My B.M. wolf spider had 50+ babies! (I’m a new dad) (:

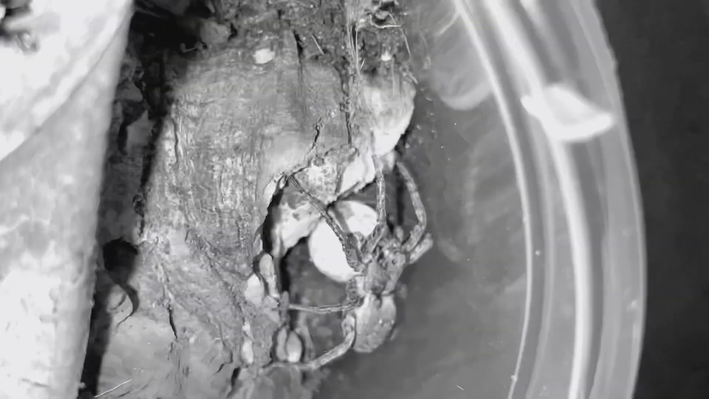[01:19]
are you doing what are you doing i'm about to call the cops no cap what is wrong oh oh she just